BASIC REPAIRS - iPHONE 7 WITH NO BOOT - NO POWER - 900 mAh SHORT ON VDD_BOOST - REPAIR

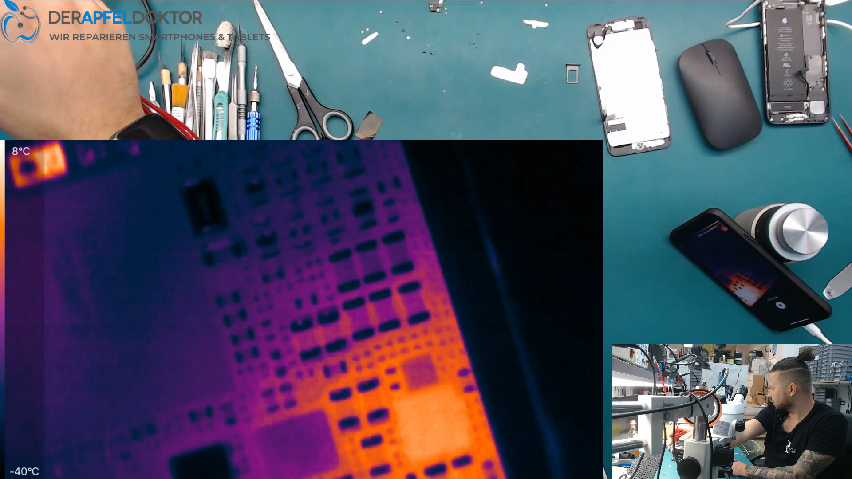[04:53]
on the point great so we can get it out now I thought this cap so often on exactly that error it's just amazing so we go straight under the microscope